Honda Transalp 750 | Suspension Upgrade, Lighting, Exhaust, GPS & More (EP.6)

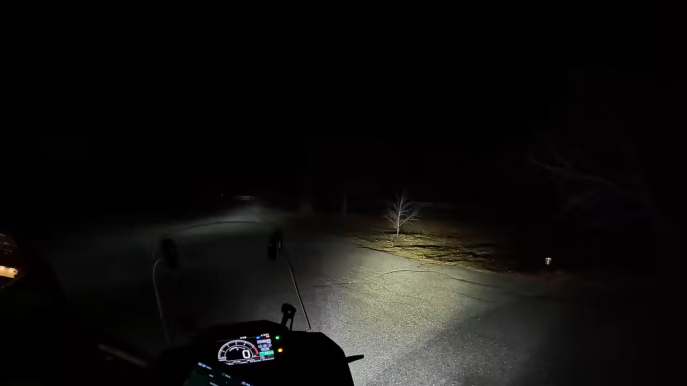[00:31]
adding some auxiliary lights, and maybe even a few other items. Now, a couple things I just want to give you as a disclaimer up front before we get into it.
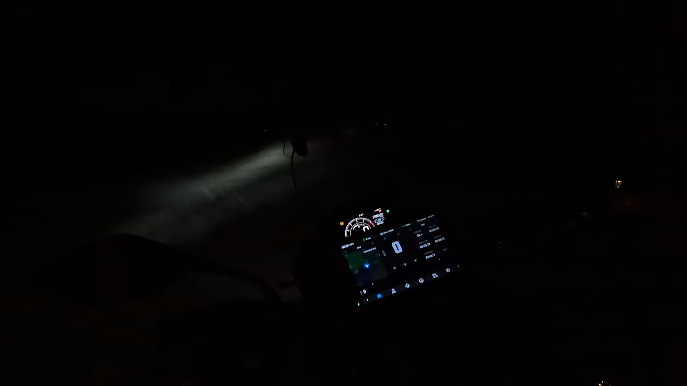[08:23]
Let me turn on the hazard lights so you can see how these signals look. So they're kind of cool. I don't know how well it shows up in video, but they're sequential or progressive out to the side.
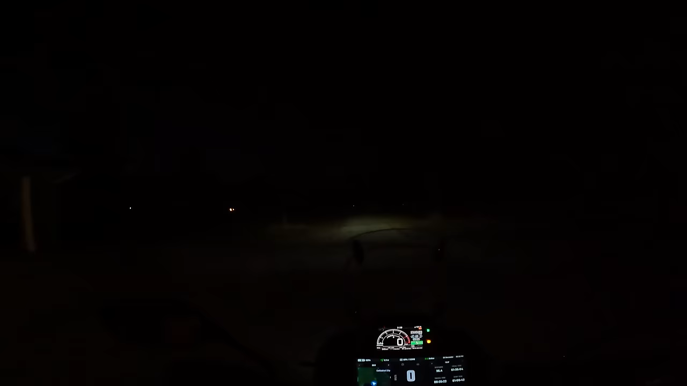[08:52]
you know, in previous videos that I've done. And let me flip on the aux lights.
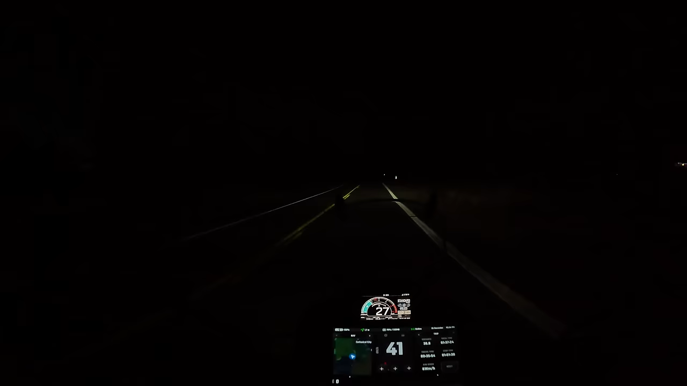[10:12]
So most of the time on a country road at night, I'm going to be running with my high beams or my aux lights on like this.
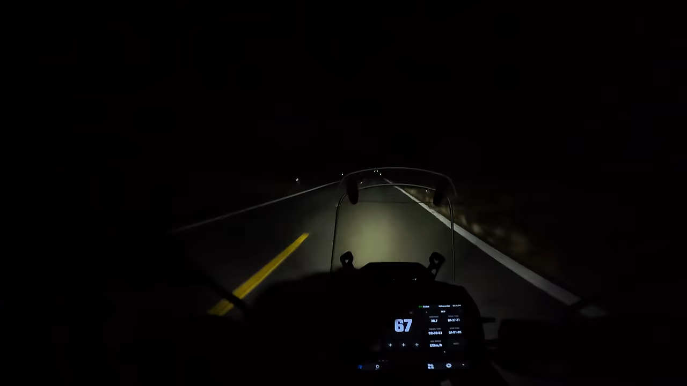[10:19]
So I have really, really good visibility.
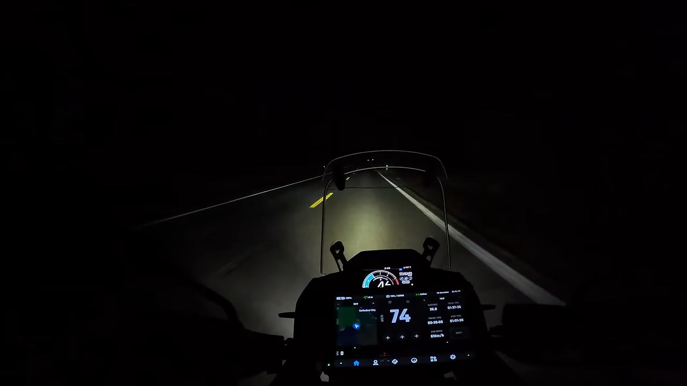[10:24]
You can see the difference there. There's the factory light and I, with the factory light, especially here where there's deer everywhere,